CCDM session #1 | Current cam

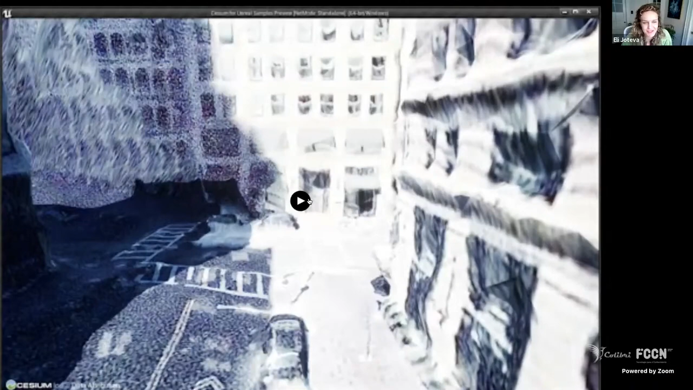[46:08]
And then there's also the plugin for Unreal Engine is released and presents photogrammetry scans of the whole planet available for geospatial games.